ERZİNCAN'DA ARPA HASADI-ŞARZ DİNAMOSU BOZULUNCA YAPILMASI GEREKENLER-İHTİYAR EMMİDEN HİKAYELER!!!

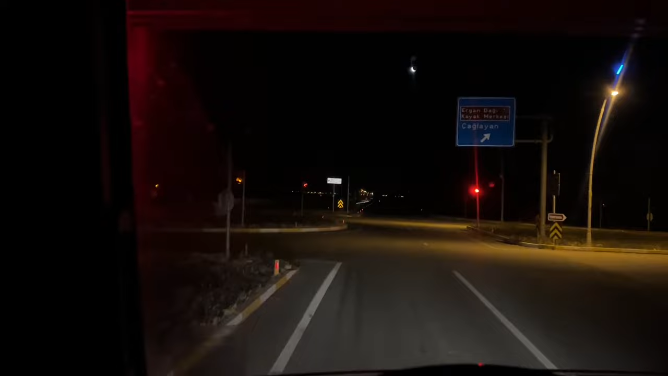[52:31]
Erzincan çevre yolundan şehir merkezi tabelasına doğru, içeriye doğru giriş yapıyoruz şu anda.
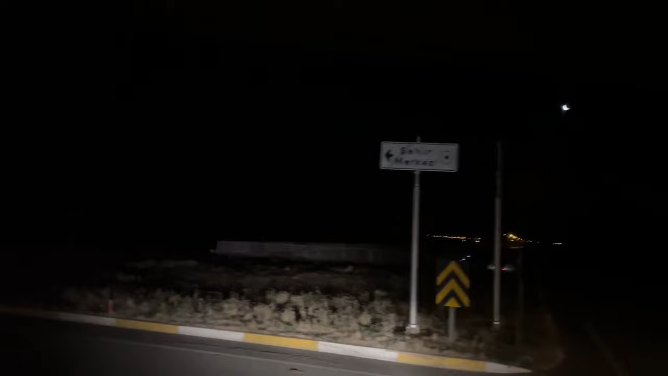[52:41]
Evet. Hedefe doğru yaklaştık. Son hedefe 10 dakika arkadaşlar. Saatimiz 3:45 geldi mi? Hedefe ulaşmış bulunmaktayız.